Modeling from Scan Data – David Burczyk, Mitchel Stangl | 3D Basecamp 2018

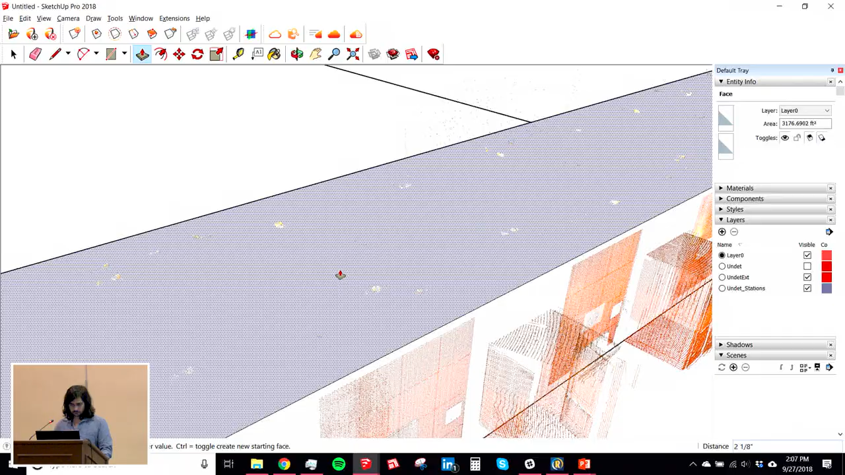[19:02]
So what do you go through to align your map?
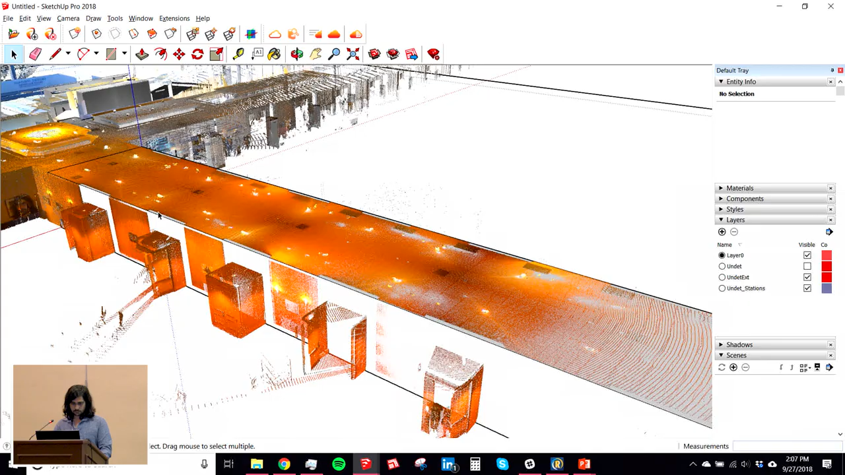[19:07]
You have to do the alignment, and I'm not the best person. Chris is way better at this because he suffered with not doing it right.
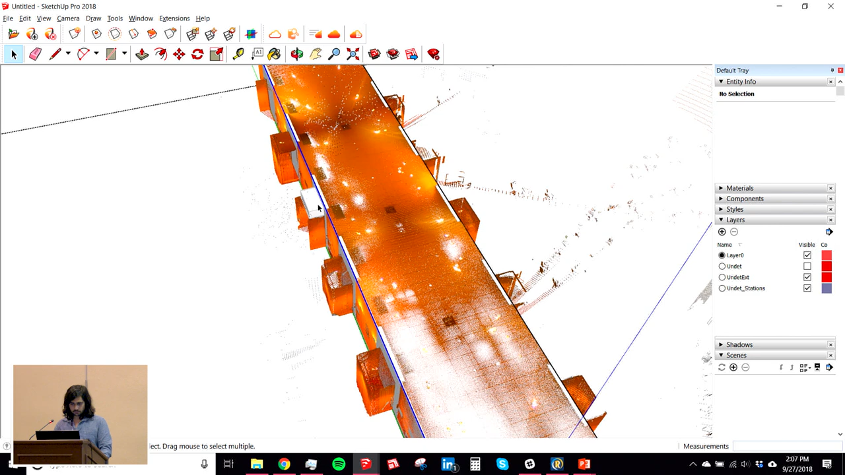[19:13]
Yeah. If you don't align how the real works, and you can redo it,
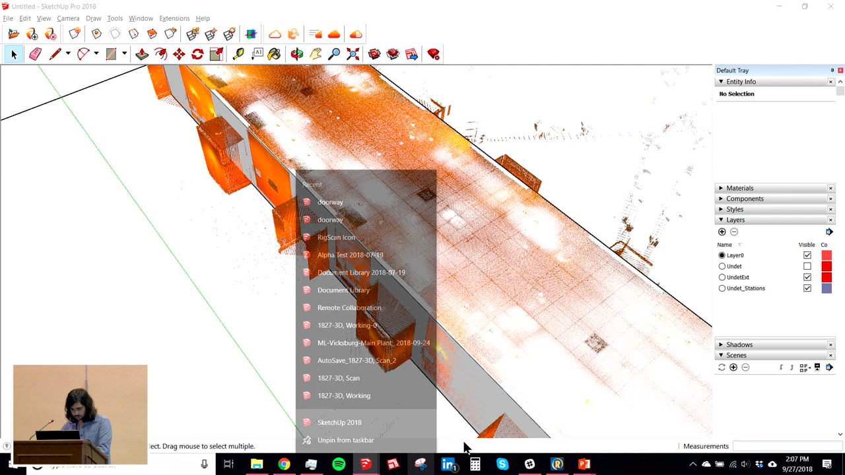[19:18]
but you have to redo that export process.
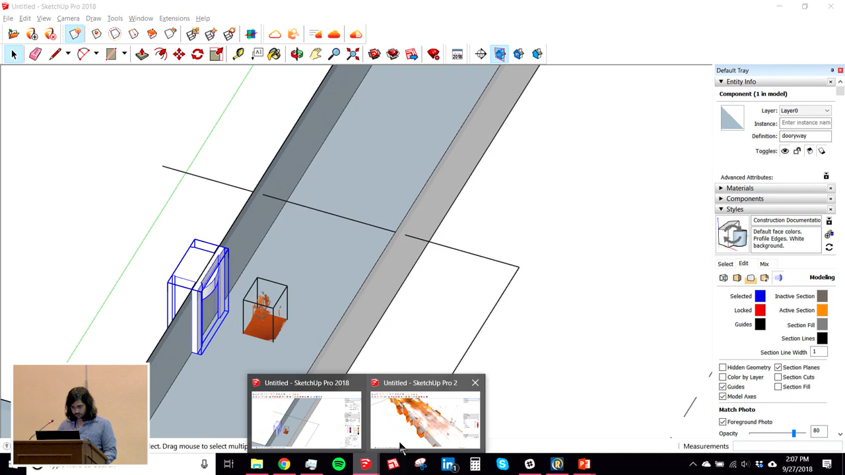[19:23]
You have to have the export out real words to be oriented right. So you can, that's all, everything.
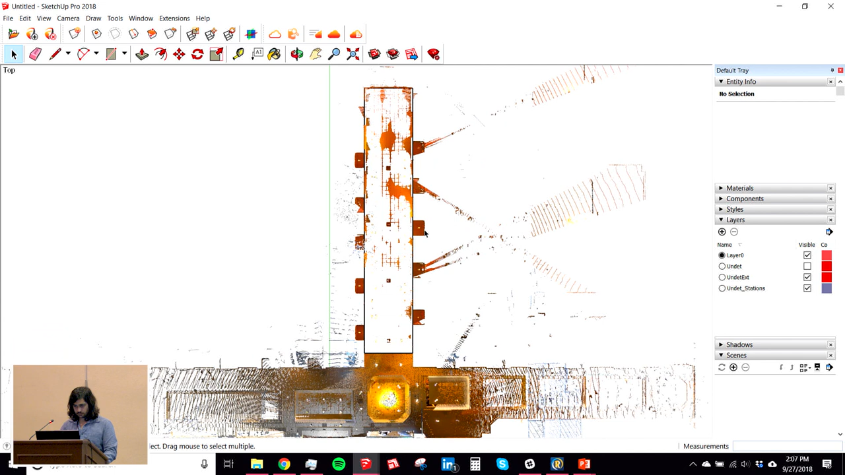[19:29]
Ground, rotation, or you have to rotate your model to it.
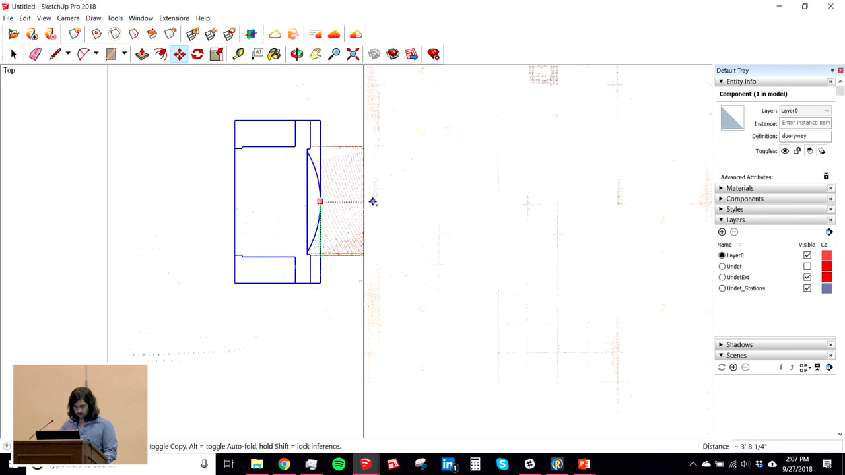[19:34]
And the problem with it in workflow for SketchUp is that we use cut and paste a lot.
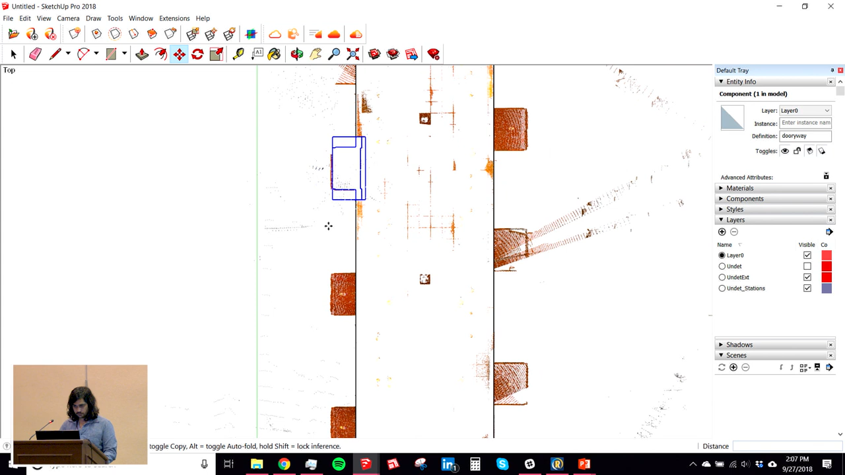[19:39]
So we'll go back and take new parts of the model back in. And the undid model has the facility to move around in the software, but you got to write a lot of stuff down if you want to predictably do it the same way every time. So we try to make point cloud,
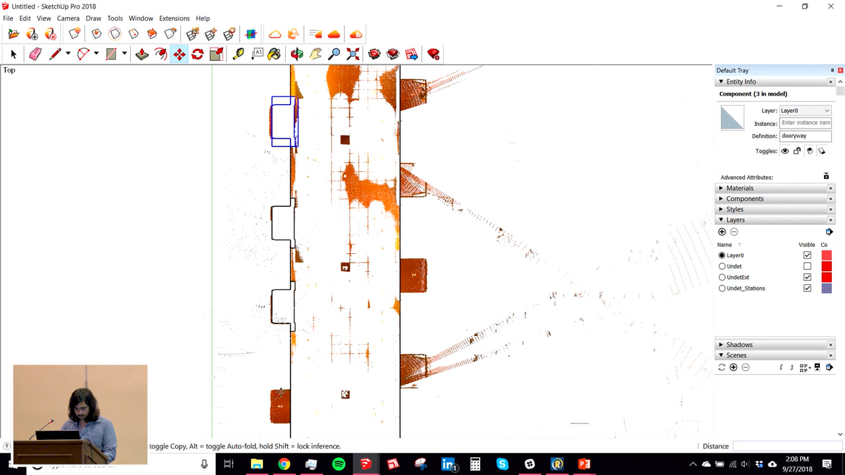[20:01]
we try to model to point cloud and not move the point cloud around. The end of the will work for us.
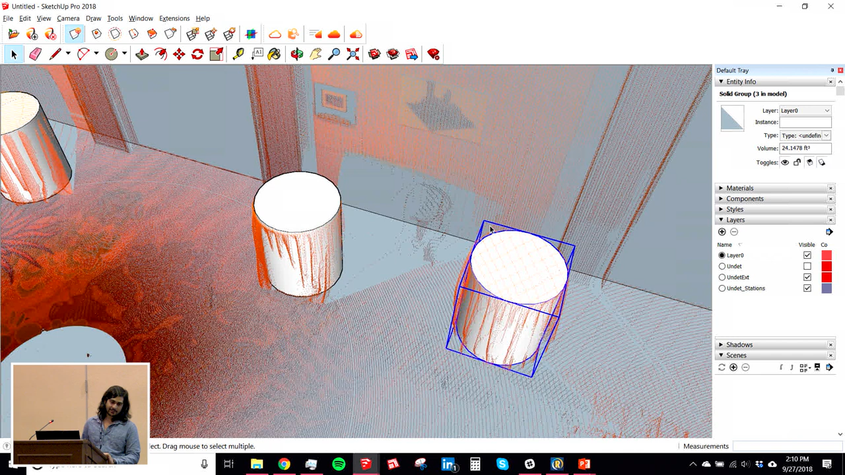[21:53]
Yeah, so example, tolerances. You know, how much do you need to keep that at the back of your head? You're asking, do we move 0.5 to our pixel or do we get a
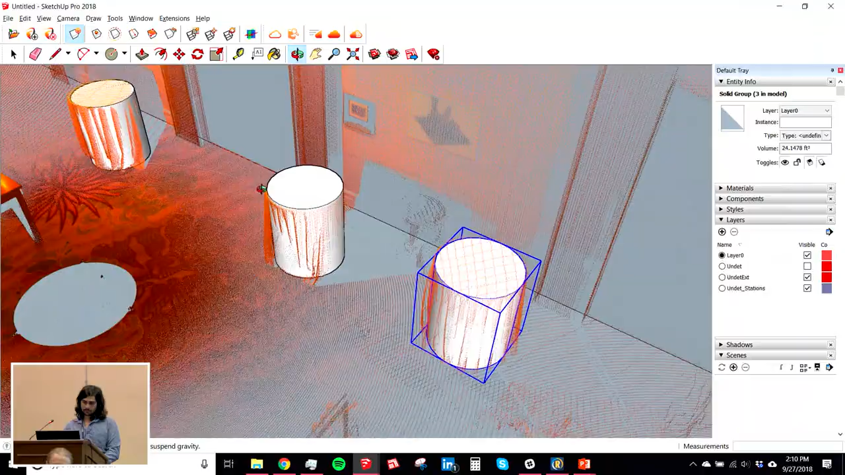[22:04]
preset, you know, dimension that we know 1 inch of this? And in practice, it's a bit of both. Also, nothing is really square.
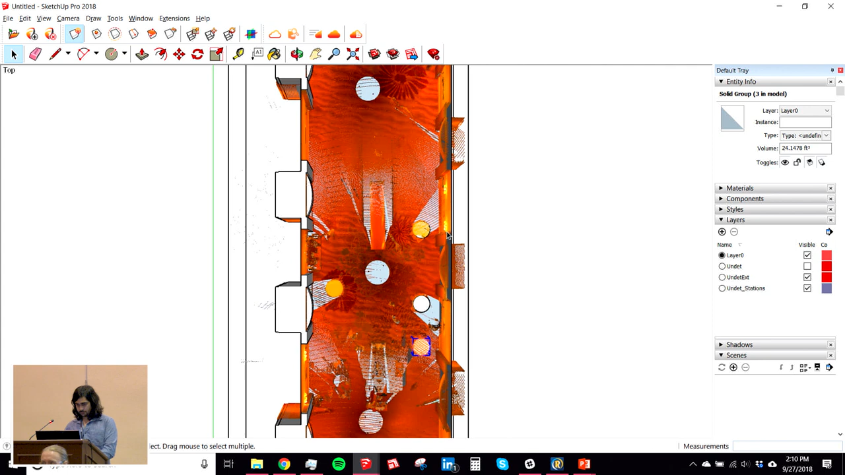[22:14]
The wall is not perfectly flat. And the ceiling isn't either. There's some wave to it.
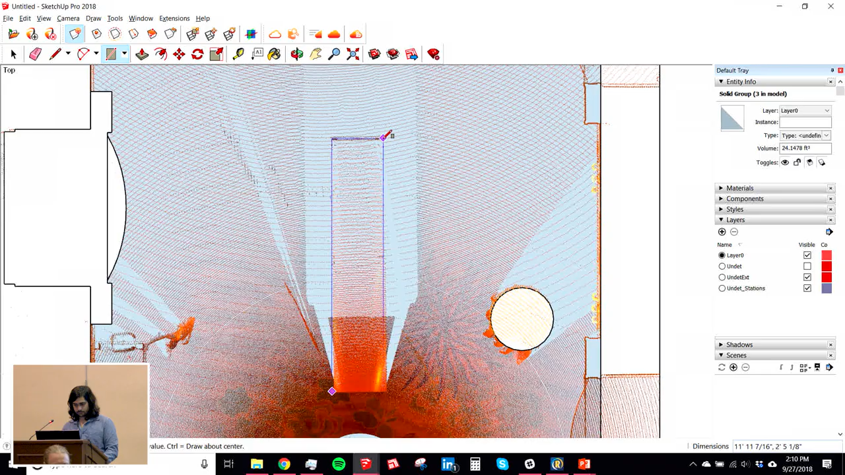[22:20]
So we often don't use the, we don't make a construction point out of the point cloud
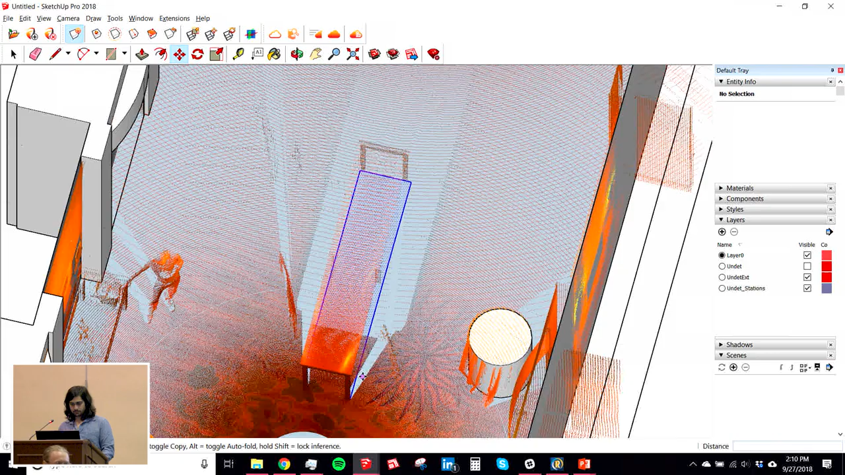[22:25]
itself because if I pull a construction point on the front side of the wall or the ceiling up here and then move it back, it's going to be a different height. So all in all, it turns into, you know, very educated, very finely.
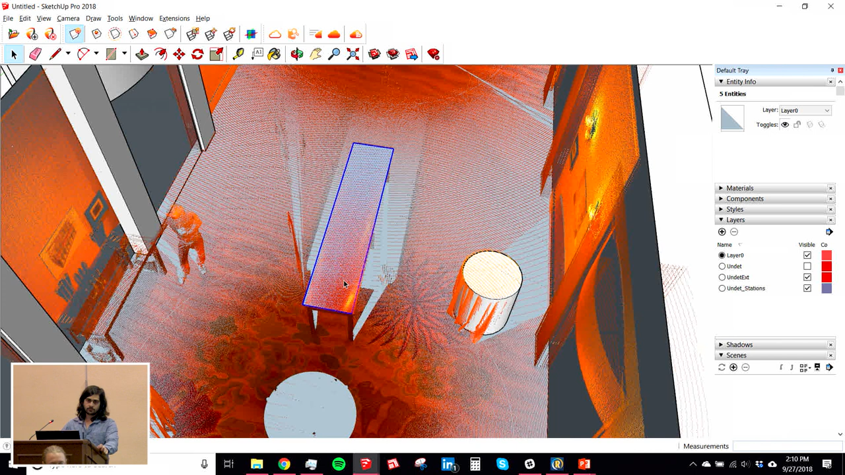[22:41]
You know, consider tracing, as you're doing right now, much as you do off a PDF. So you, as a designer, or engineer, architect, you're going to have to figure out where you want that ceiling to be if you're modeling flat and it really isn't 10 feet.
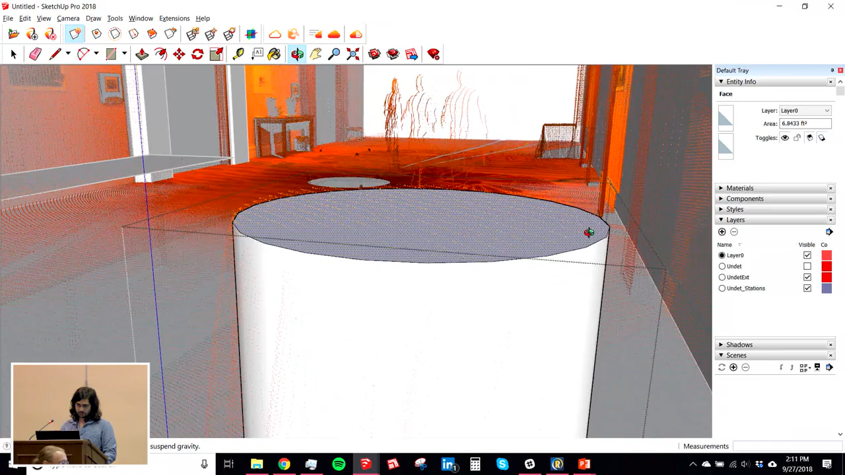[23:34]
far more tight, so you could export that if you're really concerned down to a 16th of an inch or below,
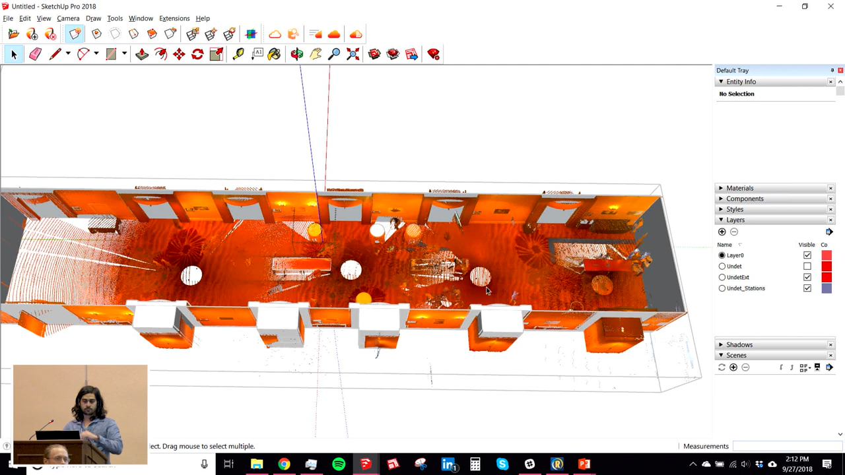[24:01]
So if you have a bent beam or you have some architecture that's very organic and you really want it dead on, RealWorks will import that stuff. It works great. But it makes really heavy objects. You're going to create a surface that's identical to what's out there, but it's going to be 30 megabytes. Okay? And as SketchUp users, we are trying to make things that, you guys would laugh at this, but our industrial plans,
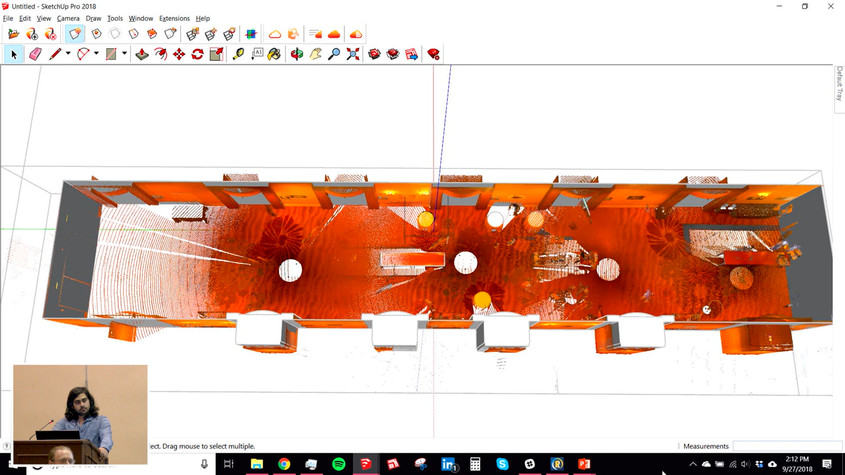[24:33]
we want to show the client and make them pleasing to look at so we can zoom around them and show them what we're building, our design.